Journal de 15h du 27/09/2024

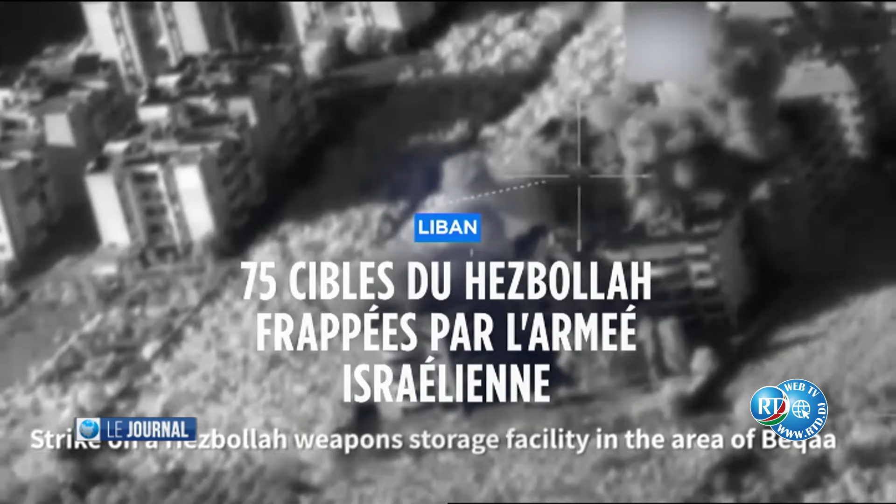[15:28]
l'armée israélienne a déclaré qu'elle poursuivait ses attaques contre le Hezbollah. 75 cibles du mouvement Hezbollah dans le BK
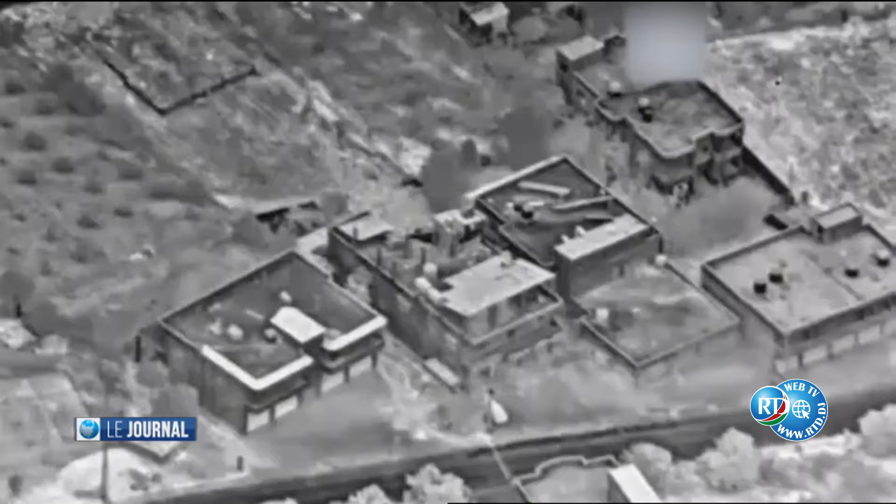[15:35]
et au sud de Liban ont été visées cette nuit des installations de stockage d'armes.
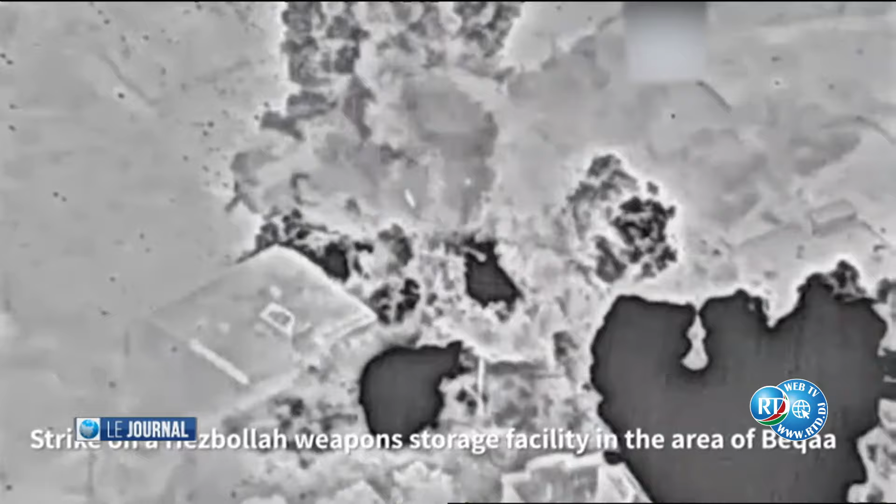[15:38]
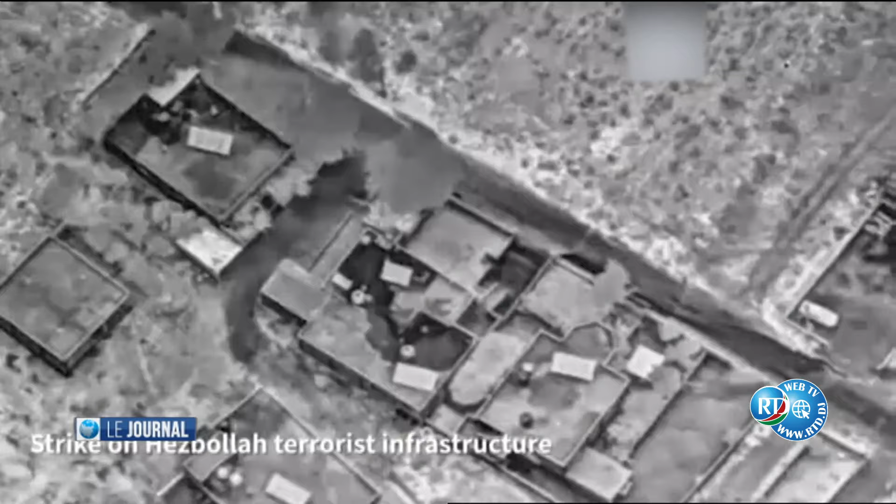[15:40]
Ce matin, les combats ont donc continué.
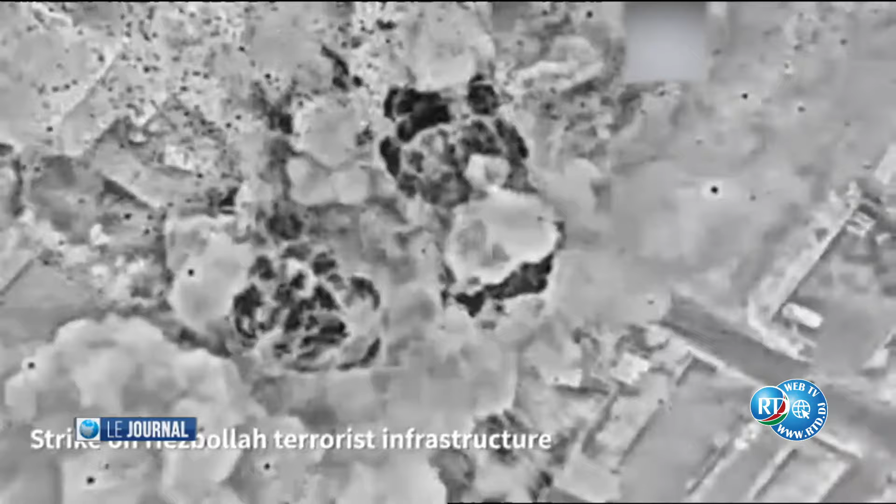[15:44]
Des nuages de fumée ont été observés dans le sud de Liban, près de la frontière israélienne.
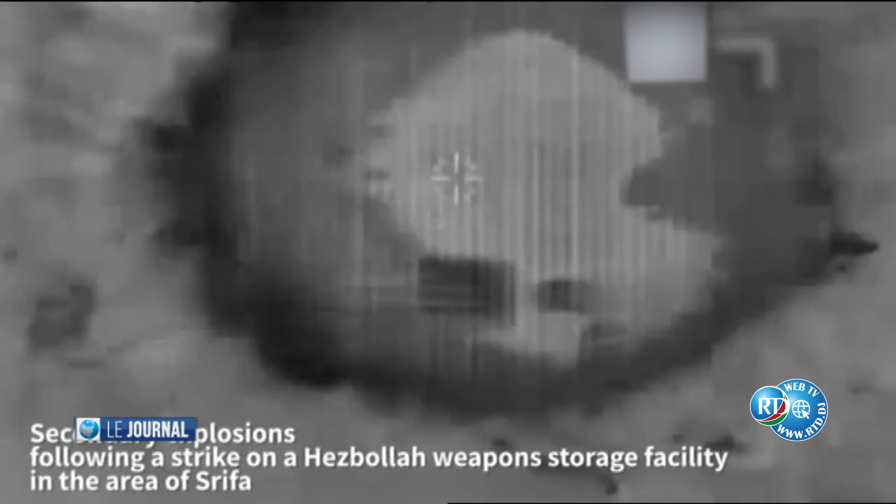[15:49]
Plus de 600 personnes ont été tuées au Liban ces derniers jours dans ce qui est le bombardement israélien le plus meurtrier depuis 2006.